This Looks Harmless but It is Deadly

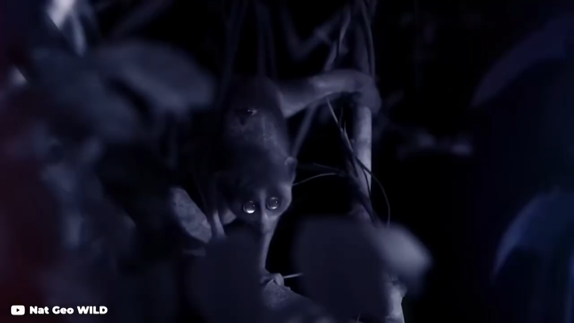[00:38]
Slow Loris elbows can release a type of venom from their sides.